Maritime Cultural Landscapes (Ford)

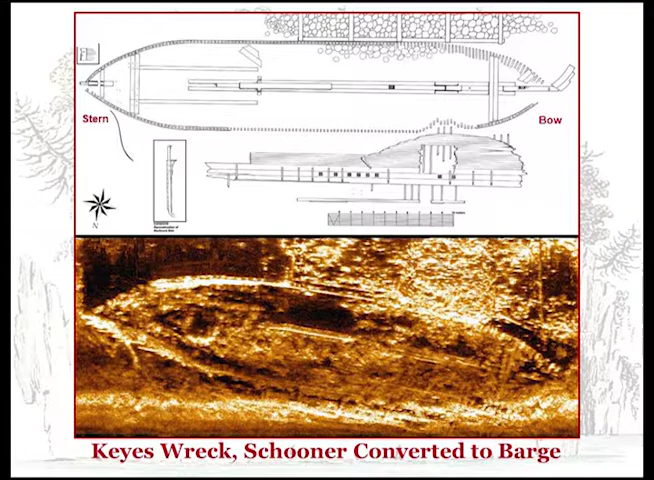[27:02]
this is, this is what it looks like now in terms of, um, a side scan center image and then a plan view. And you can see the side laying actually on the bottom, um, where it, where it gave way. Um, and this is what it would have looked like, uh, in its heyday. It was, it looks like it was designed as a, um, a lumber hauler or a lumber lugger.